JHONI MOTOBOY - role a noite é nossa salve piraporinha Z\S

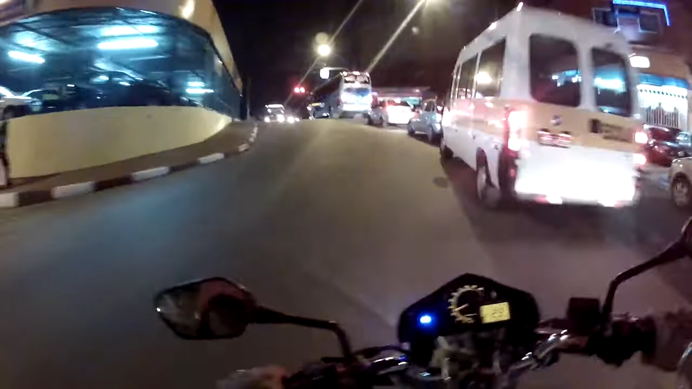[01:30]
Que é embaçado aqui Que é um tal de entra, sai carro aqui Entra carro, sai carro, moto Então é embaçado por causa disso aí
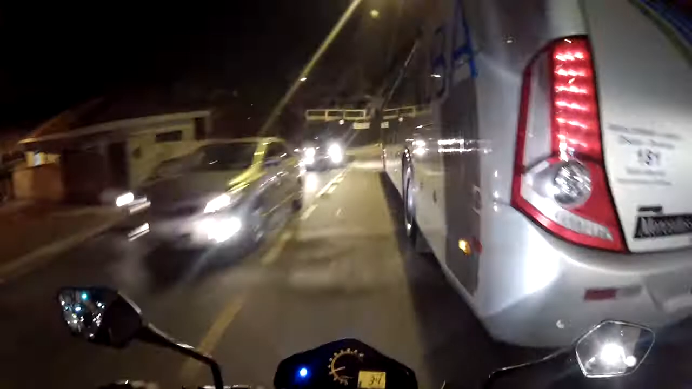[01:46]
Mas é nóis! Dá pra gente se virar aqui Nos 30 Nos 40 e nos 50 Opa!
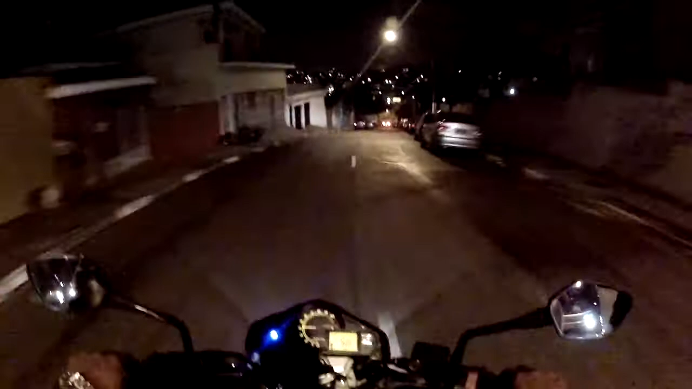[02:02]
Tô tendo que prestar muita atenção aí no carro entrando Porque aqui é foda! Que nem eu tô te falando Aqui eles Tem umas entradinhas aqui que é meio embaçada
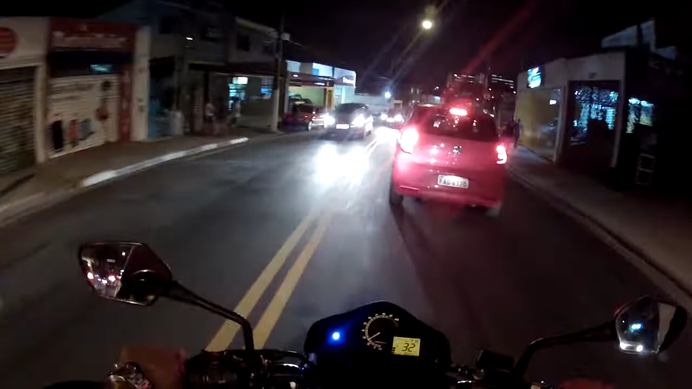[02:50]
Ó, tá vendo? O farol tá assim, ó E eles entram Aí você tá passando Tem que prestar muita atenção